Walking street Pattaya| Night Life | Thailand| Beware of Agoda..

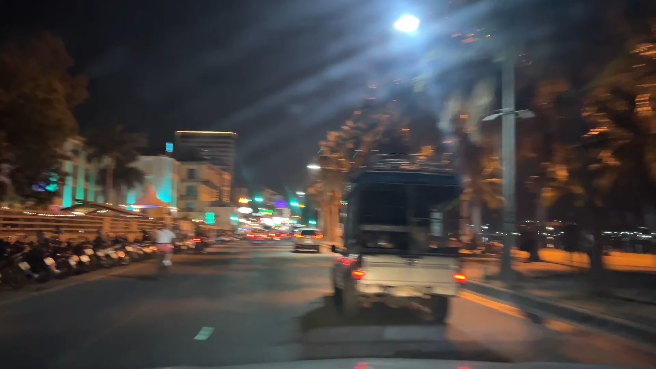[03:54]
సైడు ఆపోజిట్ సైడ్ ఏమో జామిటన్ బీచ్ అనేది ఒకటి ఉంటుంది ఈ లెఫ్ట్ సైడ్
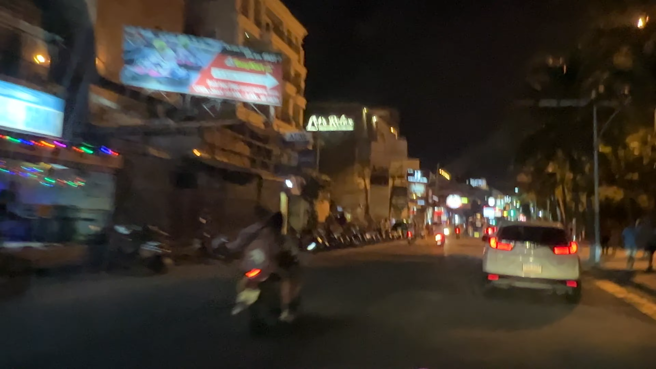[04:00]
మొత్తం మసాజెస్ థాయ్ మసాజెస్ పబ్స్ చూసారు కదా అటు రైట్ సైడ్ పటాయా